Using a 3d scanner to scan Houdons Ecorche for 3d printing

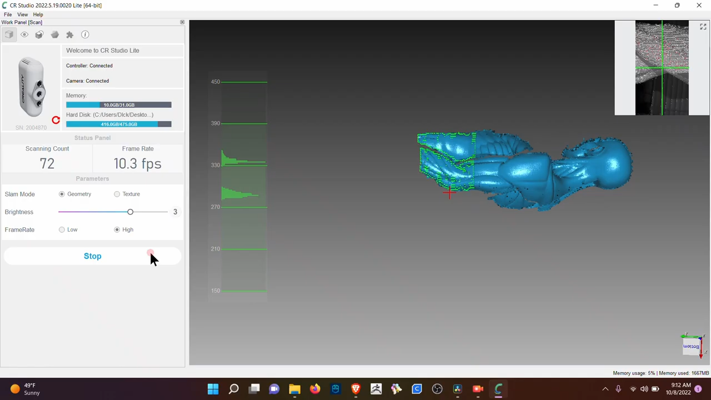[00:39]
So just scan it really quickly.
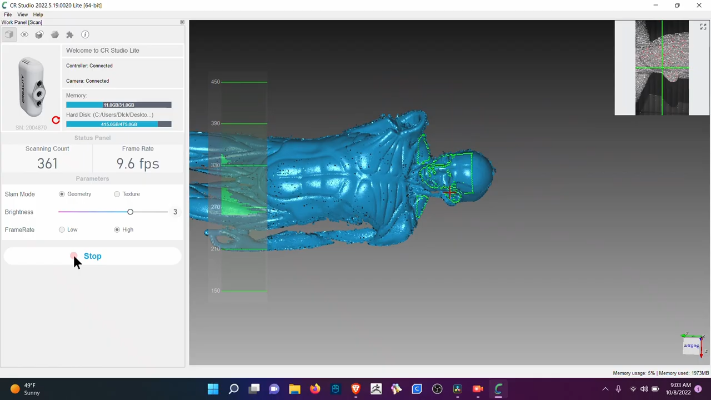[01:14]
Sometimes you have to kind of get from the top down just to get more detail out of the sculpture.
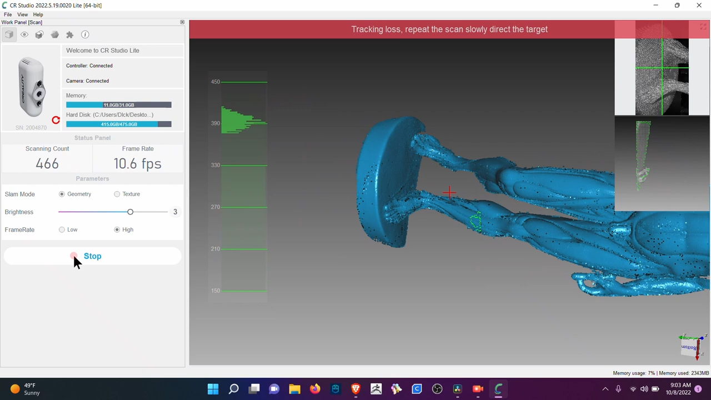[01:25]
I don't know why it keeps printing or scanning in such
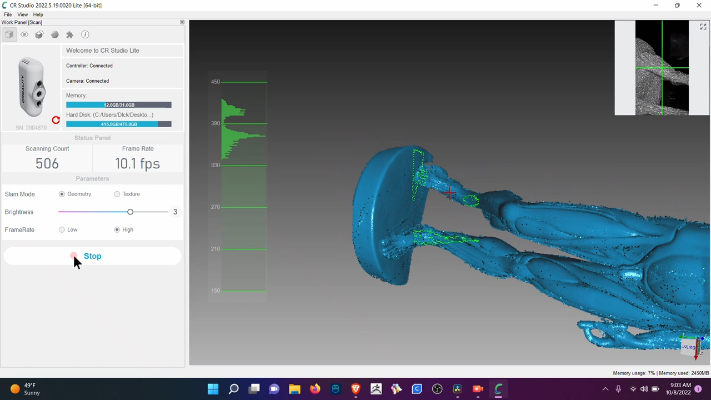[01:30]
a different like direction than what it is. So it's getting a little bit of the head.
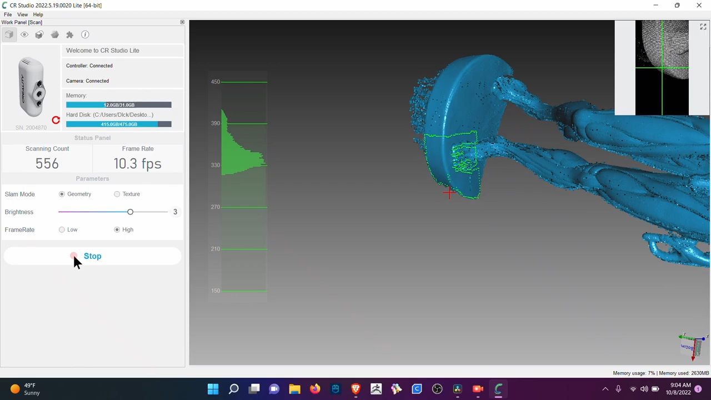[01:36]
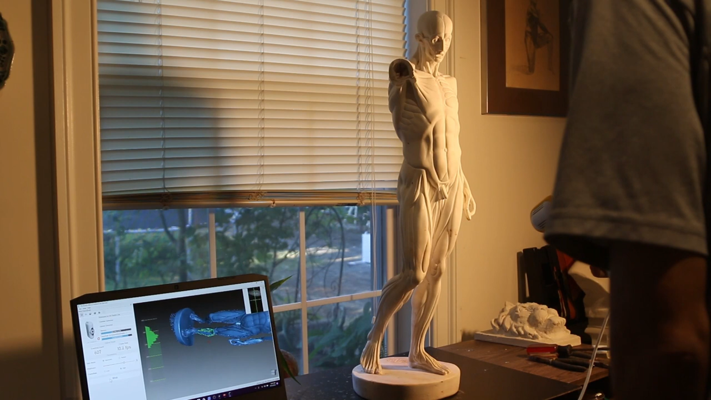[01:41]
I am just going to keep moving up and I'm going to rotate the model myself. And then I'm going to come back where it was and just kind of do this again. So slowly get the rest of it. Make sure that you get the other leg, the muscle groups.
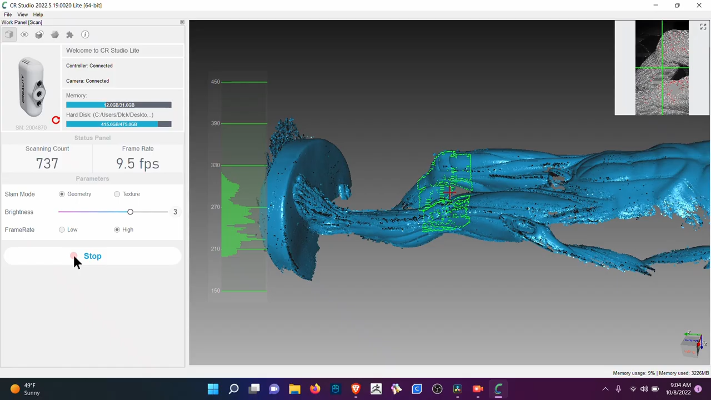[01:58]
On the inside of the toe.
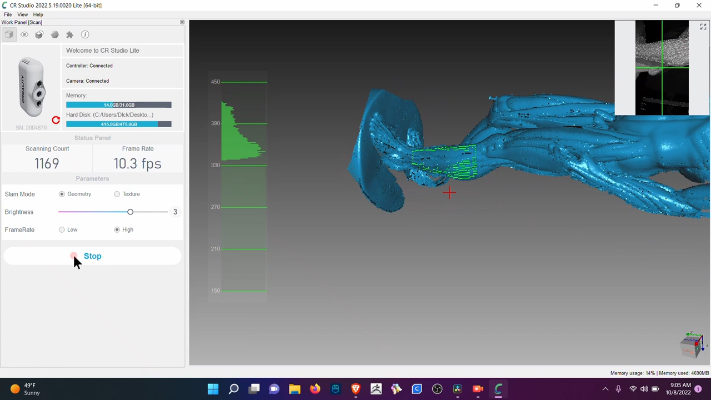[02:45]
All right. I'm going to move this. I'm just going to move it up to the head. Get some more details in the neck here. And then I'm just going to take this and move it.
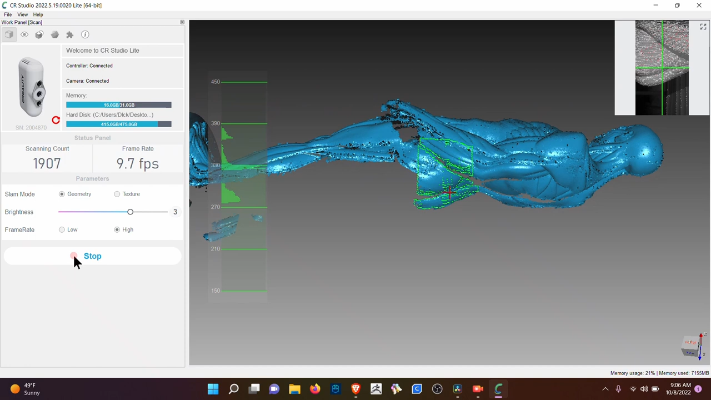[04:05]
So after you scan this, you're going to get this.
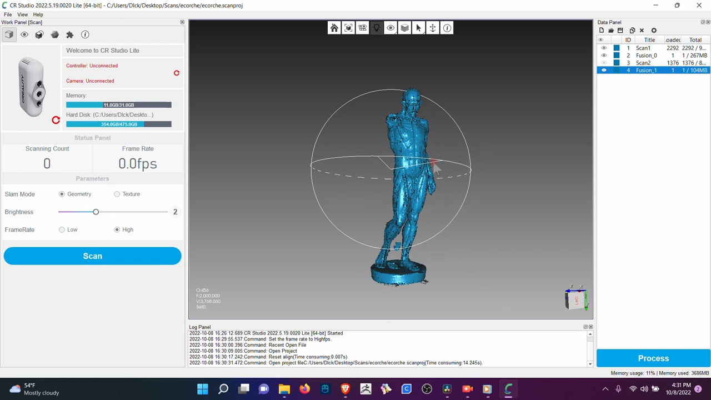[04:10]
This is the crochet, it looks pretty good. No multiple feet as you can tell over there. And it looks pretty good, but if you zoom in, there's some imperfections here and there.